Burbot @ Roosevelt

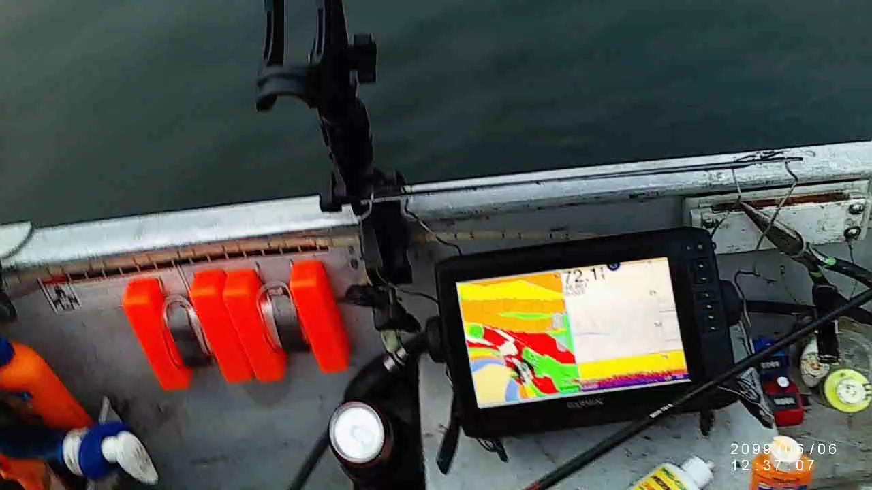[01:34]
now he's about 78 feet of water and this little
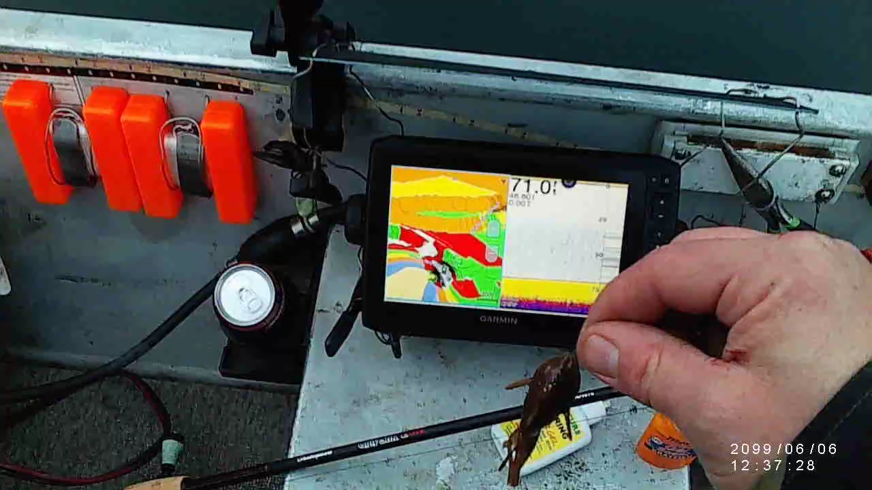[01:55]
saw a ball of what looked like fish on the bottom
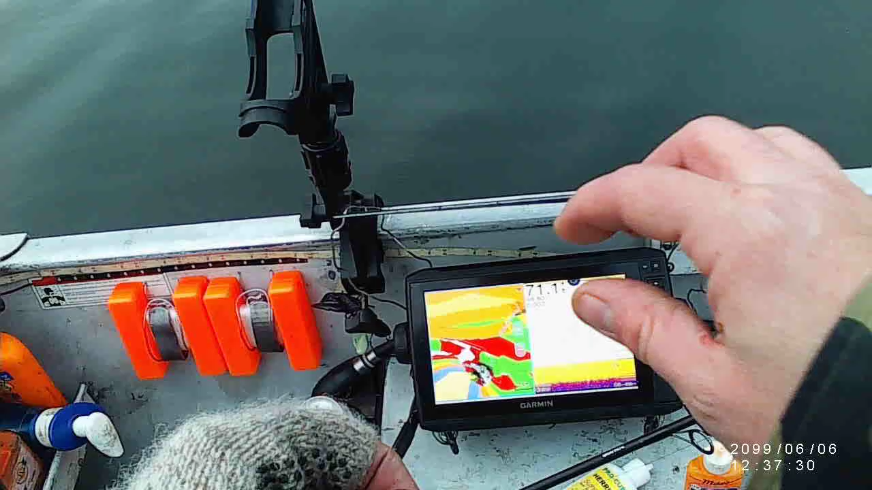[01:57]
yeah it was really weird it looked like a bush or
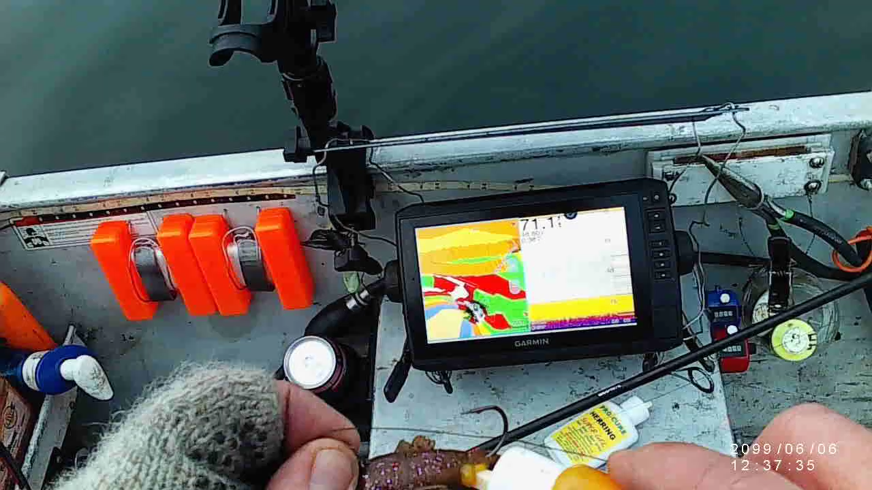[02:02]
a ball of fish we'll see if we can get back up on there and
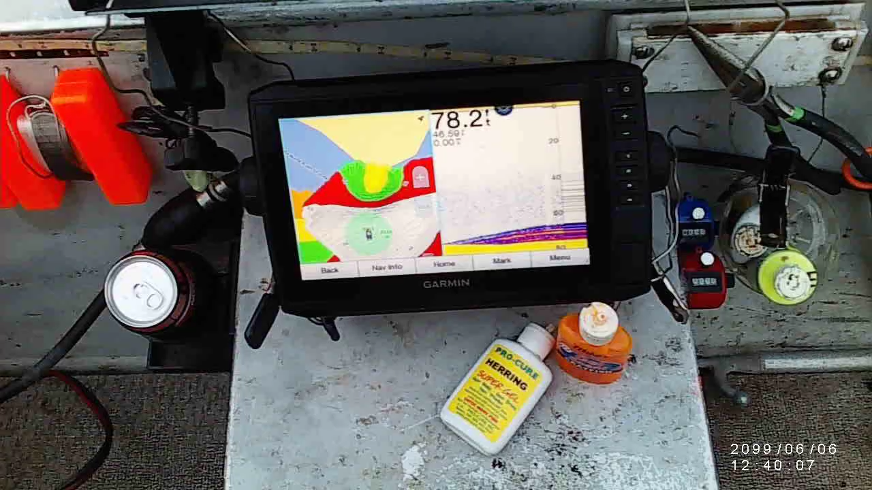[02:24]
all right so that that is for sure a stack of fish
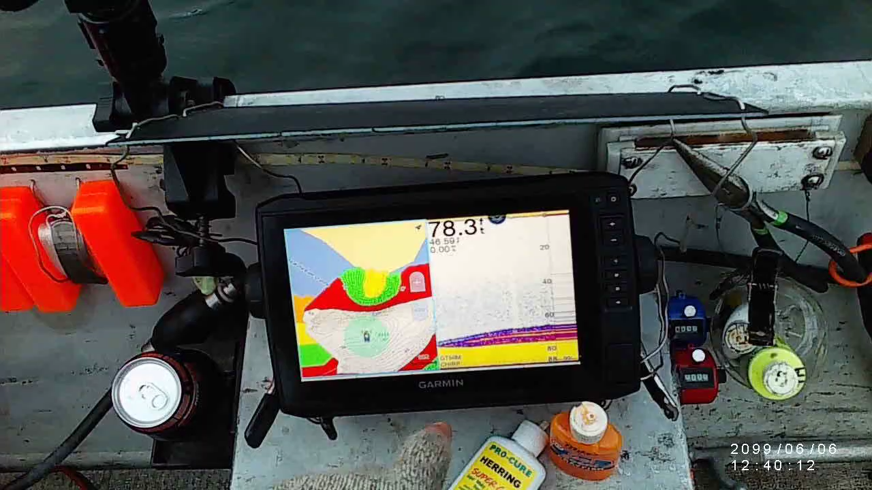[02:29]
they're gonna put another mark there
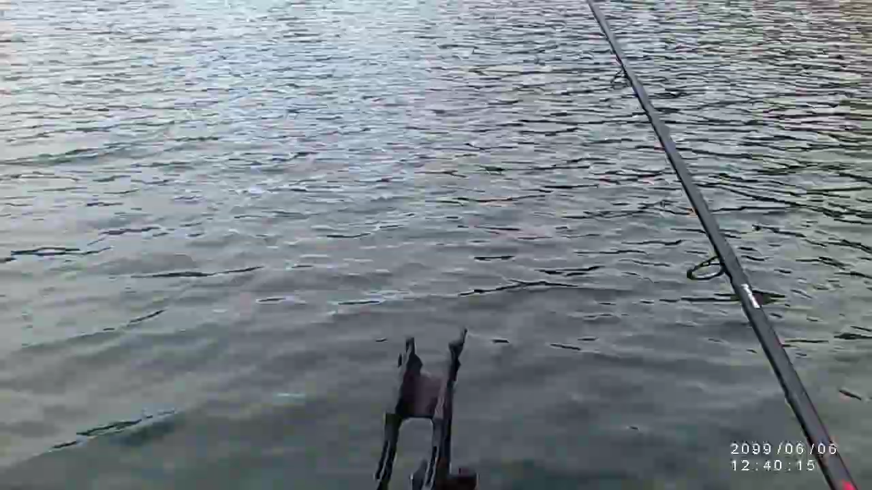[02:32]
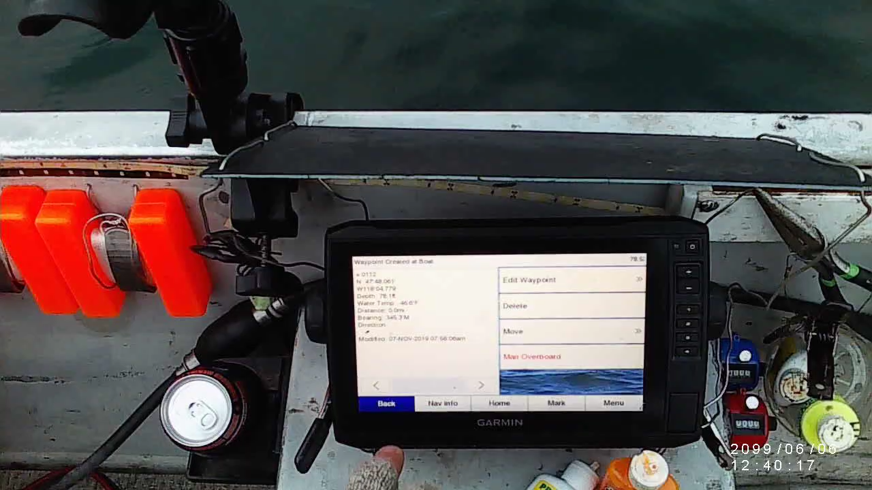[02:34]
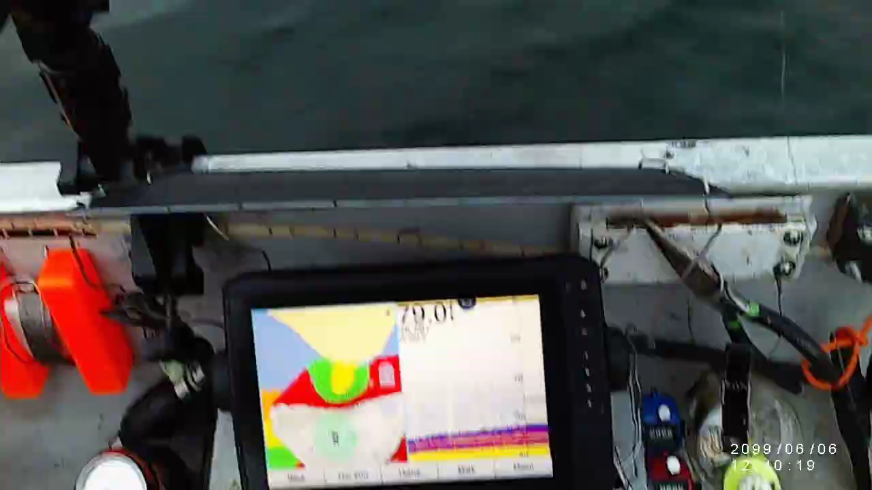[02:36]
because that is definitely a pile of fish let's see if we can get one of them